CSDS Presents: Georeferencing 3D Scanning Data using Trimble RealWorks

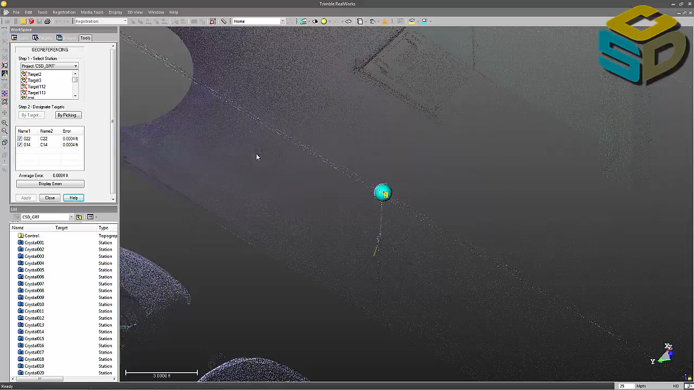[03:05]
So minimal error between those two. But as I start adding them in, they'll definitely go up.
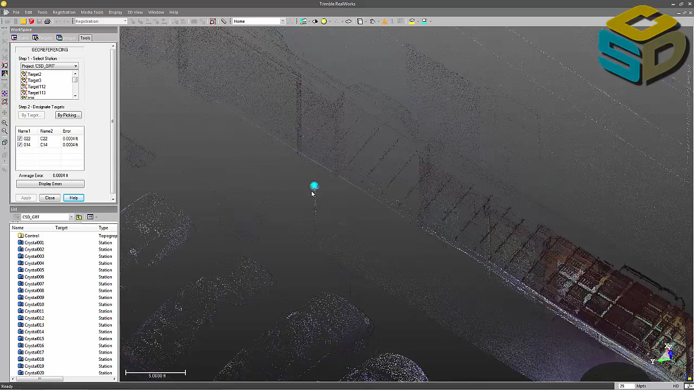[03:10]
I'll click this guy here by target.
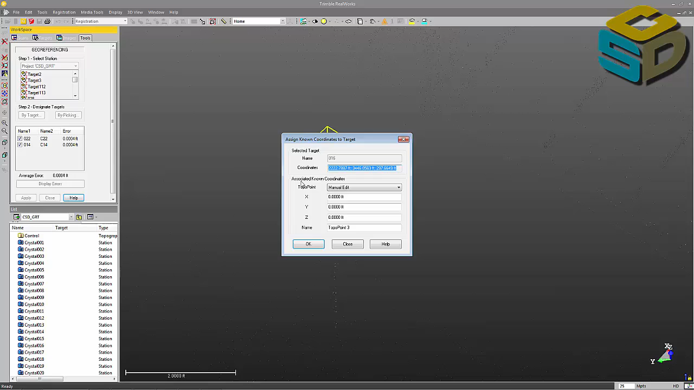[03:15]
This is target 16.
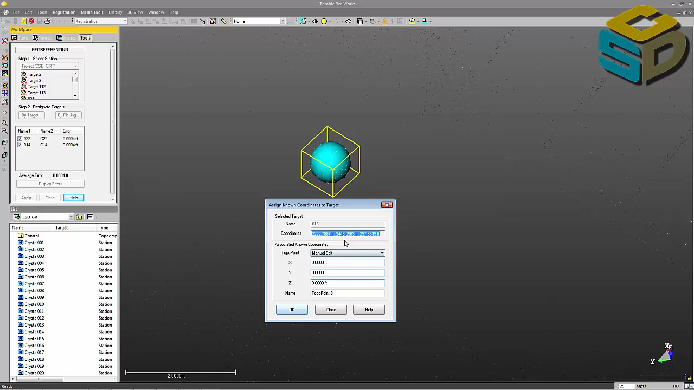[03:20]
So we want control 16. We'll hit OK. There we got much higher there, just under five thousandths. Still pretty good.
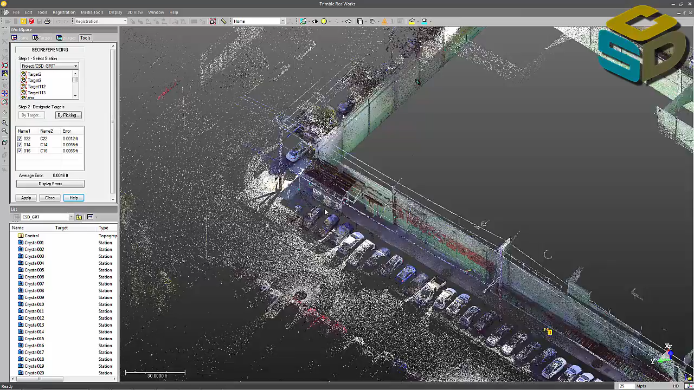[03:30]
And then our last control point is over here on the other side of the building.
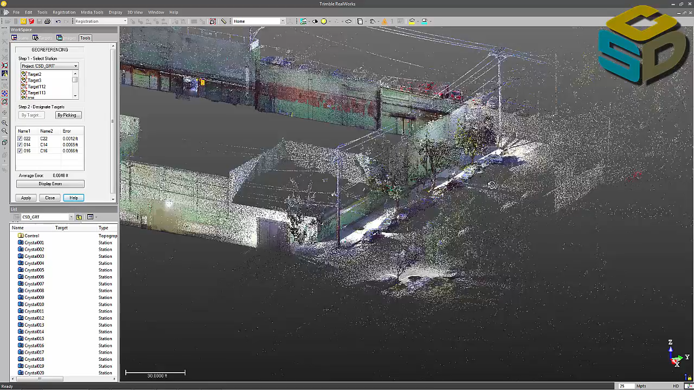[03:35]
On this bipod, we do have some checkerboard targets up.
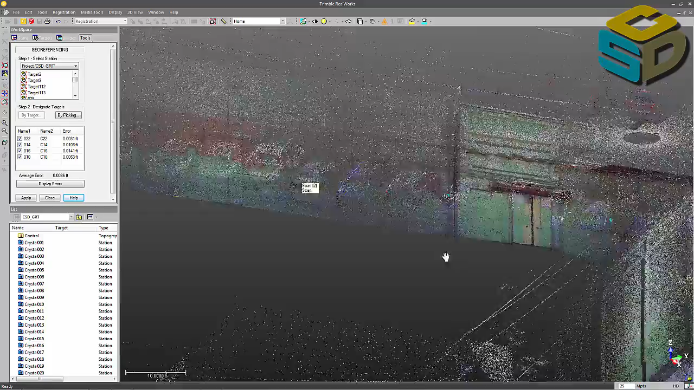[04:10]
But what I can do is uncheck 16 and you'll see the average error probably get a lot better.
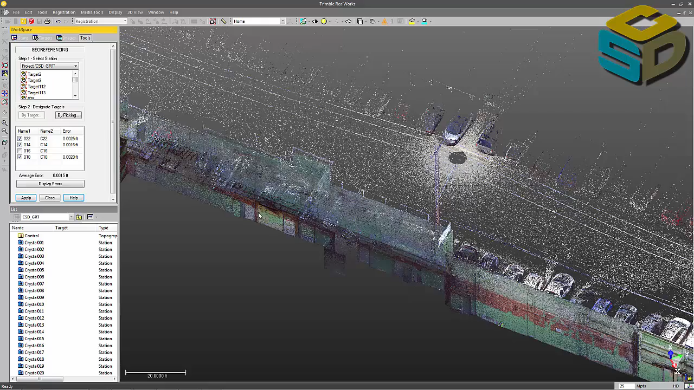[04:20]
There we go. So now we're down to a thousandth.
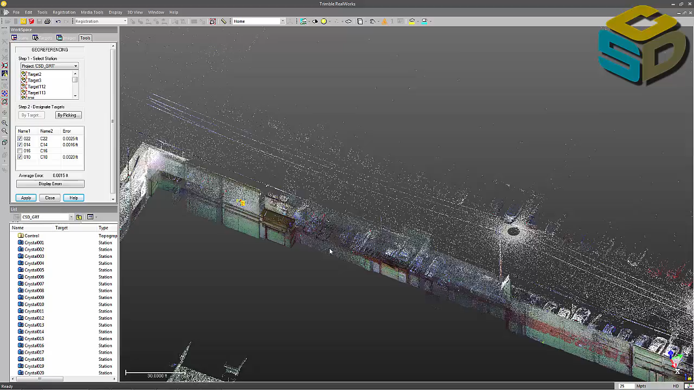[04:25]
If you want to round up to two thousandths, you can't.
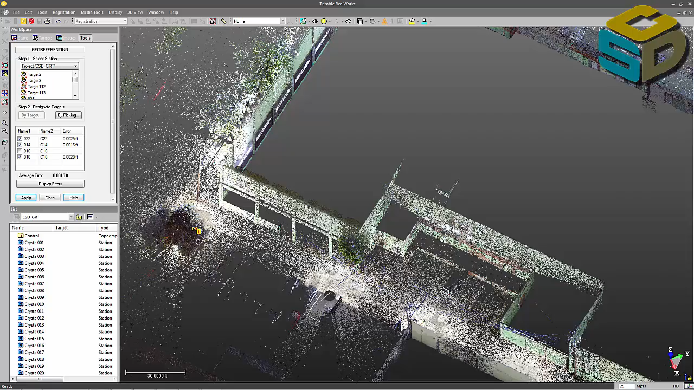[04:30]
I would just hold those three. You can uncheck each of them to see how far down your error gets.
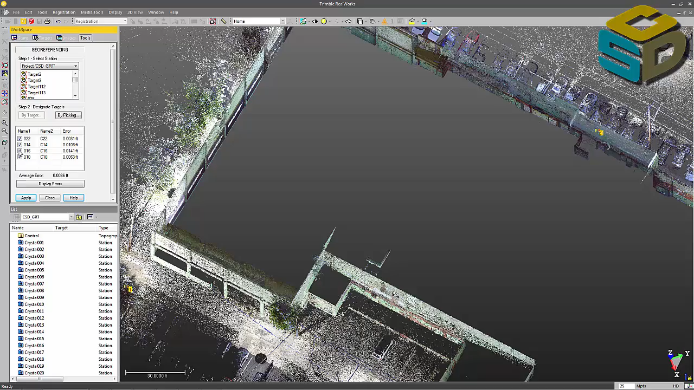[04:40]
Looks like not using 16 will be our best bet here. So we're just holding these three. So I'll hit apply. This will take a second.
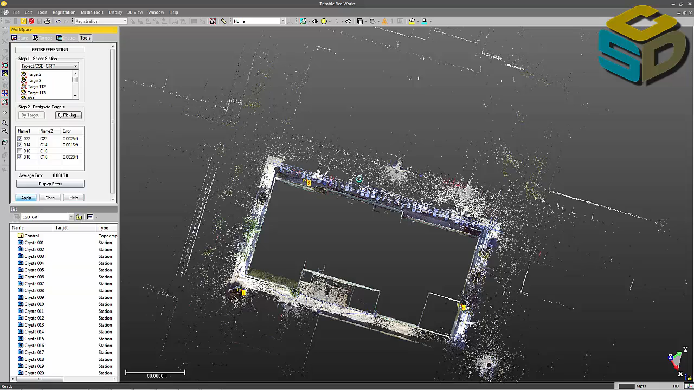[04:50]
So that took probably about a minute, maybe 45 seconds, somewhere around there.
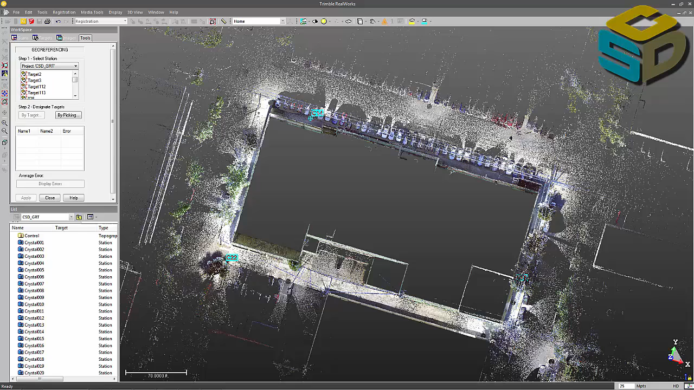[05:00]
I had to basically go through and modify all the coordinates in every station and save it. Close out my georeferencing tool. Now if I look at this data from the top down, you'll see we're on a nice,
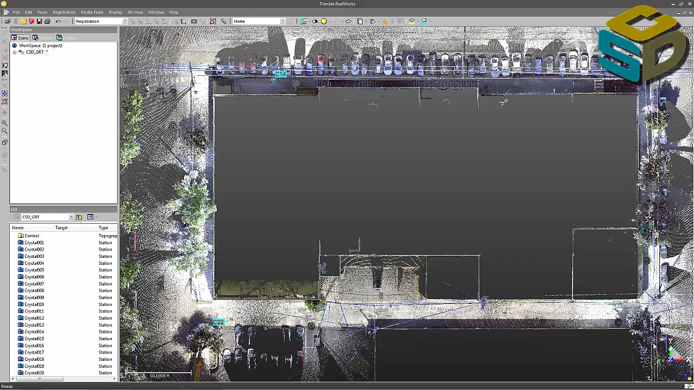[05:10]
crisp X, Y, Z. And we're probably very close to zero. Somewhere around here, around the origin.
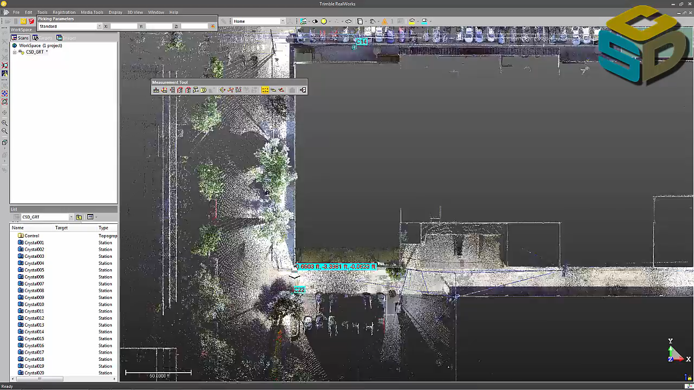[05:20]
The origin is set right in this area. So you can see how the project has been modified. And we modified the main project coordinates or the home frame. Trimble RealWorks does have a frame creation tool where you can make as many coordinate systems as you would like with various origins. For export or for use in modeling, things like that. My next video will go over that frame creation tool and how we can use it to set origins in a building or structure like this.